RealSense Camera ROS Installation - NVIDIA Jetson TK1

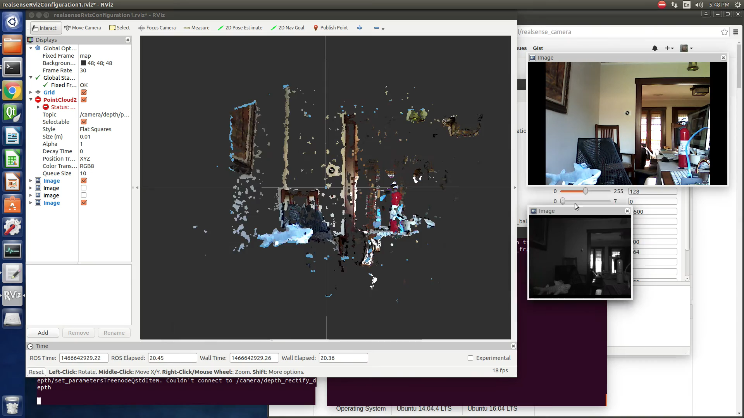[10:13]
so you can see that this is the color image coming from the camera this is one of the IR images this is the depth map and this is the actual point cloud you can see from the depth map that the camera needs some tuning and such and the point cloud needs some work